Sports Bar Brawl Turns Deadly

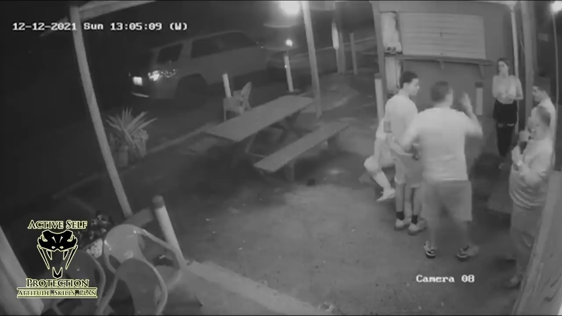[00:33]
One's like 37 and one's 18, and they're having an argument over I don't know what. It's at a sports bar or something, so that's my guess. They're bickering and arguing at each other, and it's starting to get heated. And the one to the right, you're gonna see here as we slow the action down to regular speed, hits his cousin in the face with a bottle, which makes his cousin's friend draw a gun, cousin draw a gun. They start shooting at the guy a little bit. Now, as that happens, a guy comes from the left-hand side and shoots a guy who got shot, who got hit in the face with the bottle.
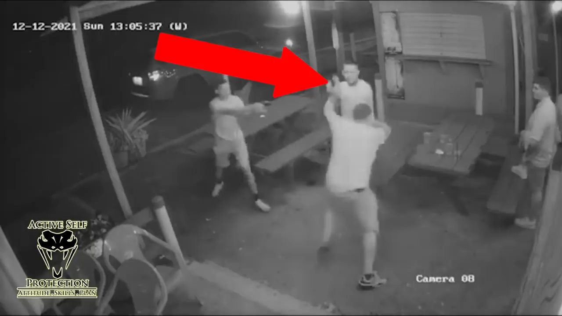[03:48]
Now, right now, as I've frozen it, the guy, this gun right here fires. This guy fires at him and I think he probably can justify that shot. I think it's going to be difficult because you say, wait a minute, is the guy armed or whatever? Well, wait a minute. He just hit my friend in the face with a beer bottle. That's aggravated assault. I drew the gun, then he dived in on me to try to take my gun away. I think he could probably justify that. And I know that he shot it because you can actually see the brass fall if you watch very carefully. So, as the action goes forward and things get slow, now let's watch it from a tactical perspective.